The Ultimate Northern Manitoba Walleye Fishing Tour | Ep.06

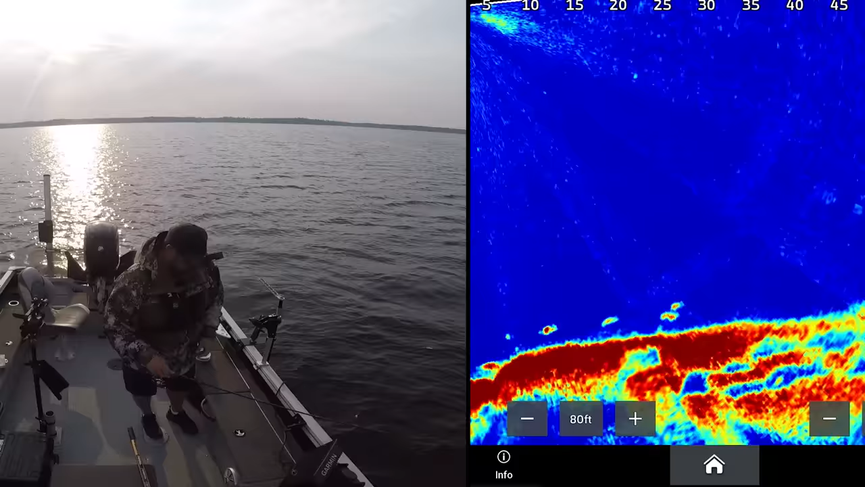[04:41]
Okay well first drop on those fish. We scored. But like I said I don't think they're very big.